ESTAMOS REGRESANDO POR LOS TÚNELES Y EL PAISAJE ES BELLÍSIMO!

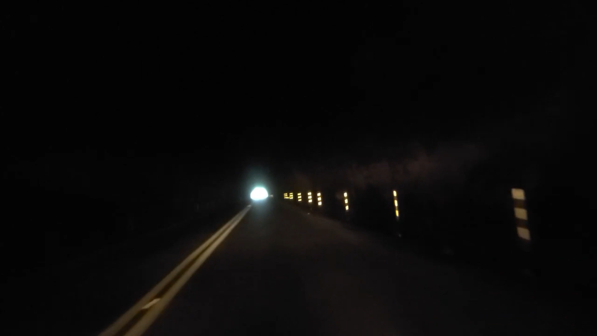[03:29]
si está largo larguísimo me paren bicicleta aquí hay no aquí también
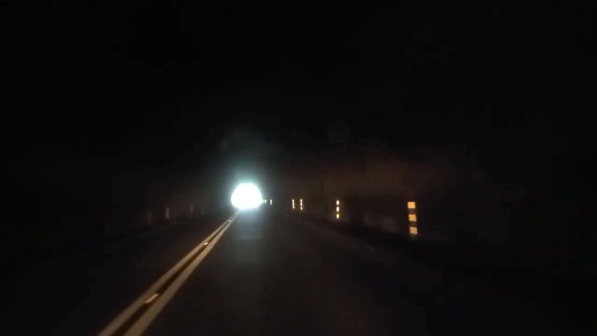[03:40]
aquí no tienen luces arriba bienvenidos debería ir de ponerlo debería ir de ponerle luces no sé bienvenido bienvenido yo voy a ir ay sí un poco creo que en otro túnel está en la sondilla vamos a buscar de sanditas